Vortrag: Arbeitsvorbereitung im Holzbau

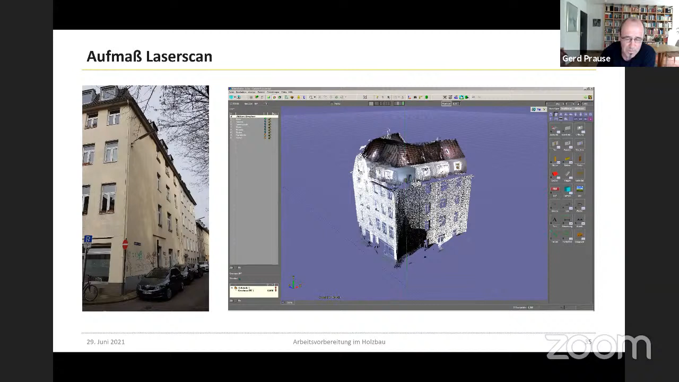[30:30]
Wir hatten letzte Woche ein Aufmaß mit 600 Millionen Pixeln. Da ist dann der Nachteil, dass man hinterher in der Bearbeitung einen größeren Aufwand hat. Der Vorteil ist, auch wieder letzte Zeile, im Aufmaß braucht man recht wenig Erfahrung,